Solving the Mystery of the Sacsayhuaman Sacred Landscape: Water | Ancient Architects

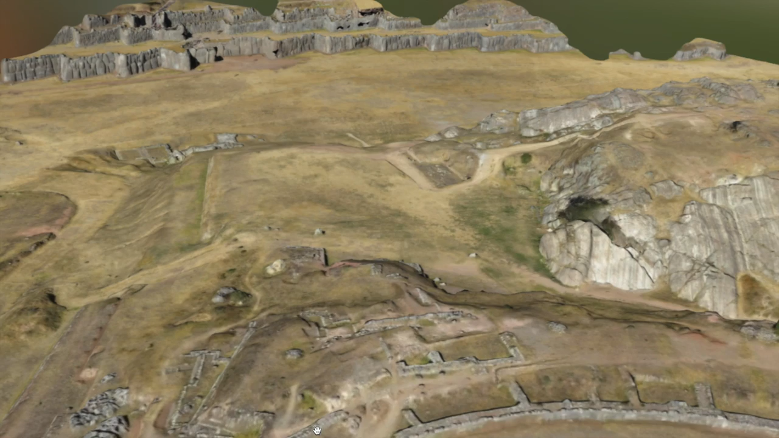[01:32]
This is a detailed, fully interactive 3D model of Kokachinkarnas, and the resolution really is incredible.